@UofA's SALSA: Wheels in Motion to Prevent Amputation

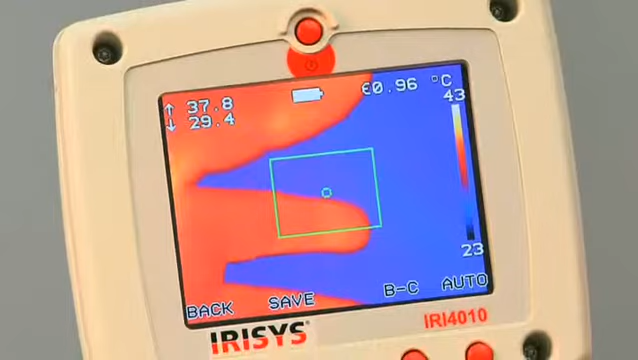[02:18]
On screen: scale top 43°C, scale bottom 23°C
Armstrong's team also created the Smart Wound Imager, a device which uses thermography to track the wound healing process.